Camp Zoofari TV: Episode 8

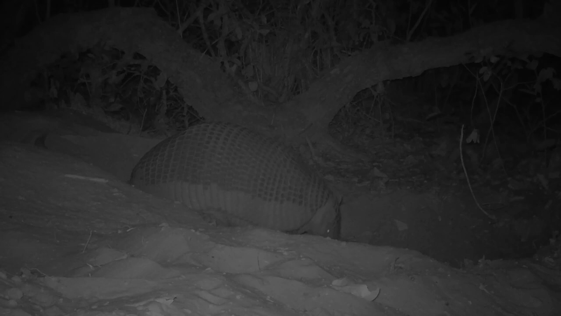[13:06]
While you won't see giant armadillos here at the Houston Zoo, you will see their life-size burrows. Giant armadillos dig burrows, just like this one, where they'll live in for a few days before they move on to another area.